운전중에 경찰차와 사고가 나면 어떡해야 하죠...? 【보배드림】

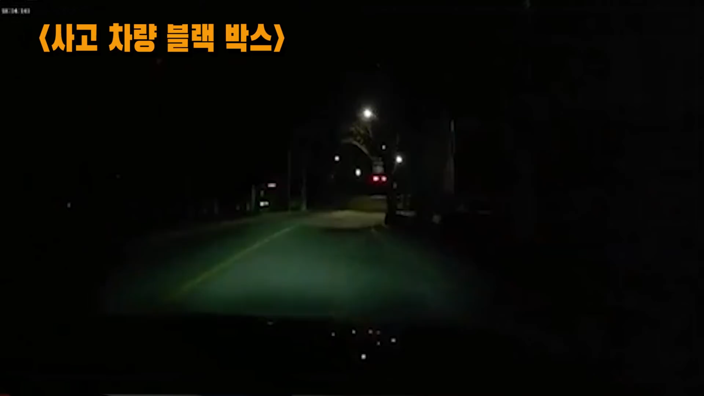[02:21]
자, 사거리가 나왔는데 이렇게 된 상황이에요. 이렇게 된 상황이에요. 자, 다시 한번 보겠습니다. 좌회전 신호에서 자, 지금 신호등을 여러분 보시면은요. 신호등에 좌회전 신호등이 켜져 있어요. 그런데 경찰이 신호위반하고 달려든 상황이죠.